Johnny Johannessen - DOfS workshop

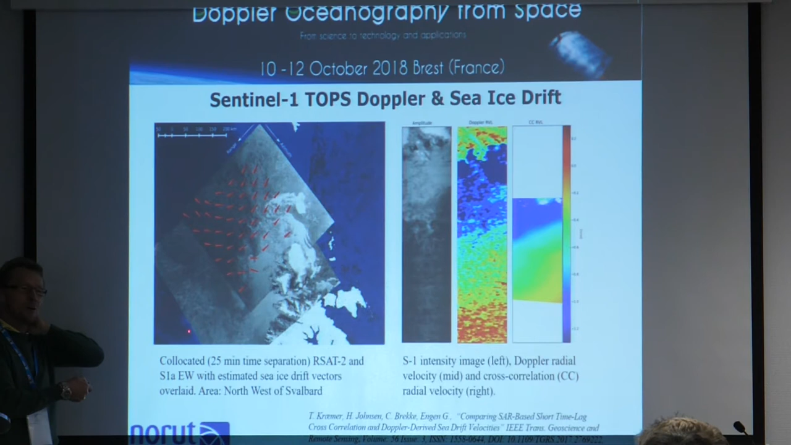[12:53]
Did you hear that, Bertrand? Bertrand? Did you got that? This is another example of a positive retrieval of the Doppler from Sentinel. No OAC ice. So you can talk to Harald if you don't believe it. Okay. Okay.